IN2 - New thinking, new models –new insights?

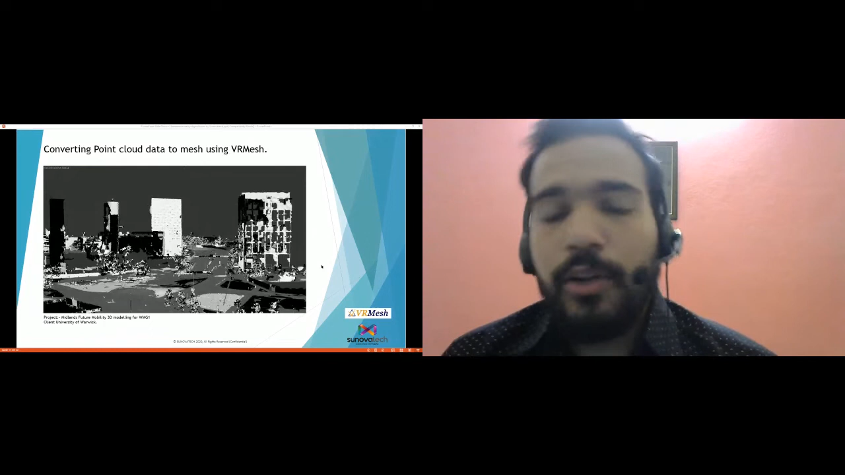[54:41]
So it is actually a process which I am taking you through to bring different side of the picture to you for mobility planners to understand how things can look like on the other side. So first and the foremost, if you want to create a digital twin of an environment, survey data has to be collected. So most of the time, lighter surveys and the drone based photogrammetry surveys are taken in. And these are then processed
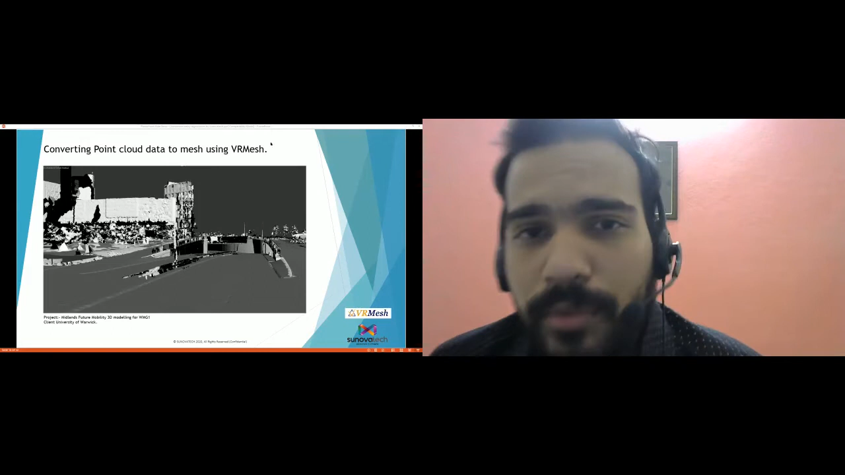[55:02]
in a VR mesh software suit which creates dense mesh for processing it further. So it looks something like this. This is the software.
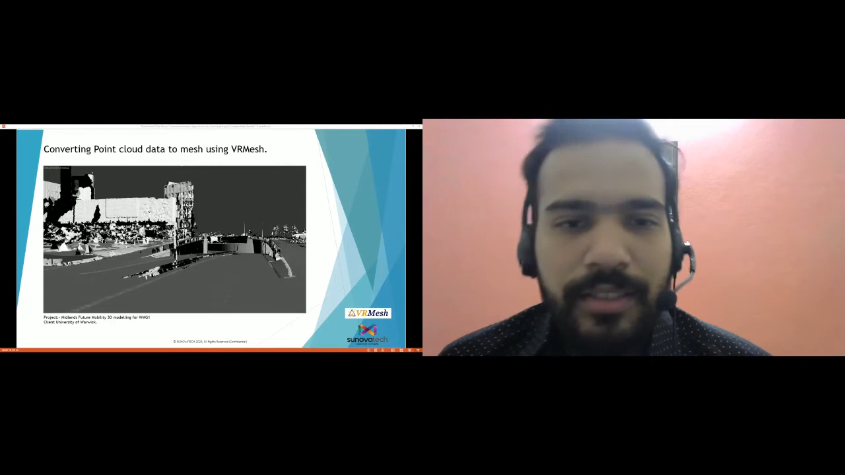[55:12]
These are the building environment which looks like there's a dense mesh available in the VR mesh. Then we create a 3D model using 3D studio max and the VR mesh.